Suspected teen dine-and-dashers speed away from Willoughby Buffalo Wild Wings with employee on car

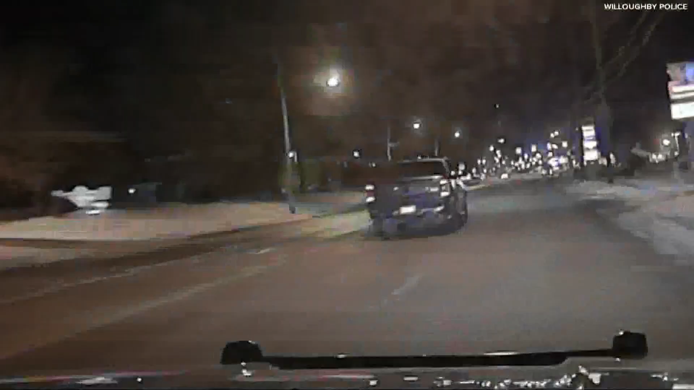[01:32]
Police say they were going at least 50 miles an hour at one point. They had no regard for my life whatsoever. They were like, just like laughing through it all, talking like, like nothing was happening.
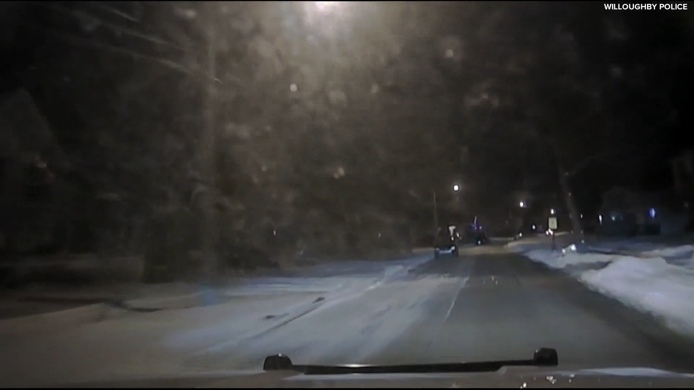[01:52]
They shut down the lights, hopefully it'll slow down. I thought the cops, like, thought that they lost them because I couldn't see the light.